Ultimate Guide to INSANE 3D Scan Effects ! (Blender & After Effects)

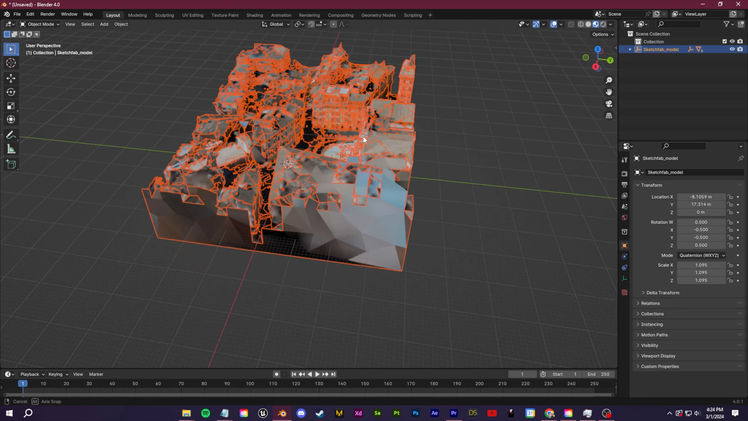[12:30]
If you scan this large environment or even just one person you have the freedom of control of a camera in your 3d software. So I can walk down a street scan it all hop into blender and
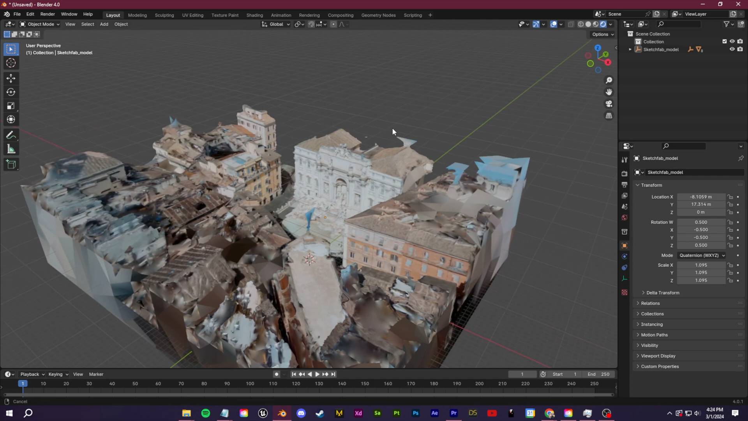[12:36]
make a camera zip and zoom all throughout this environment. Doing this is pretty easy you just want to click shift a and
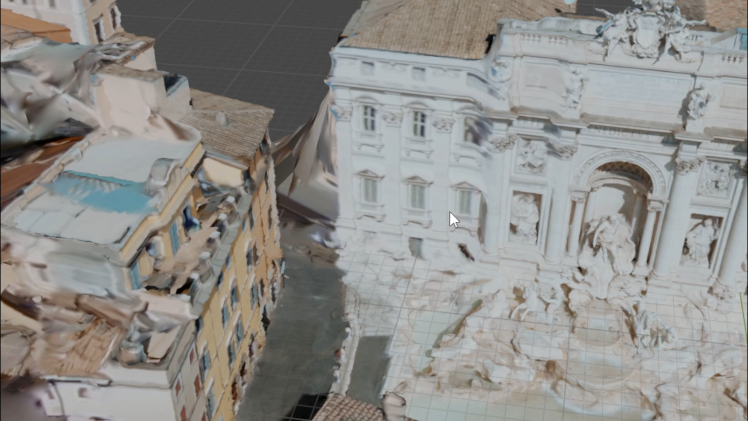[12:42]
create a bezier curve which will act as the path for your camera to move through.
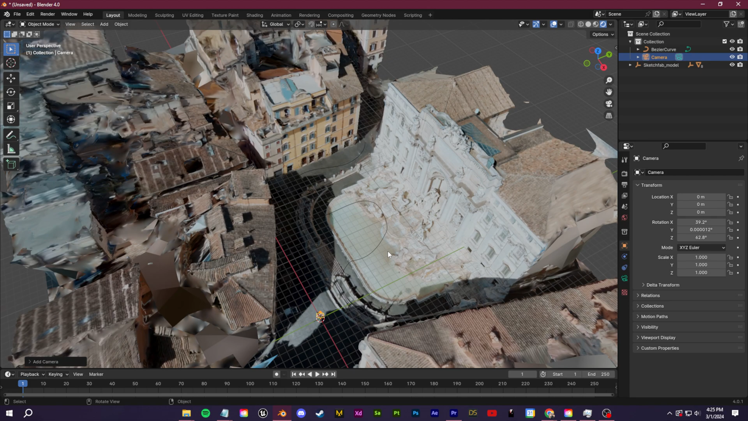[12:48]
Then you want to parent that camera to the bezier curve using a constraint
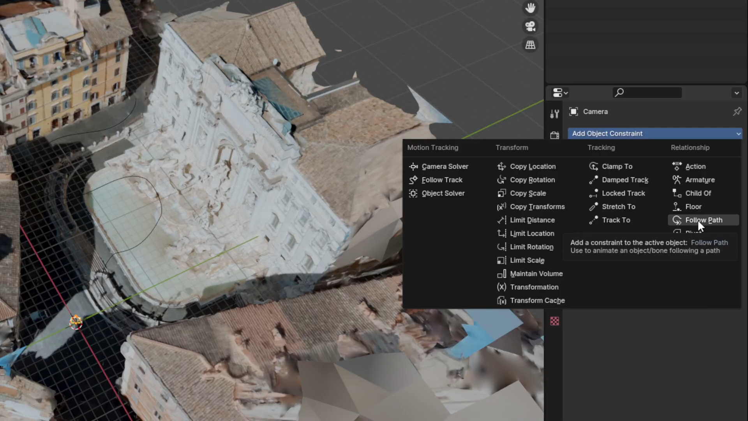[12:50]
and then finally in your render settings you want to turn on motion blur so that you get that realistic fast moving look as your camera glides through the scene.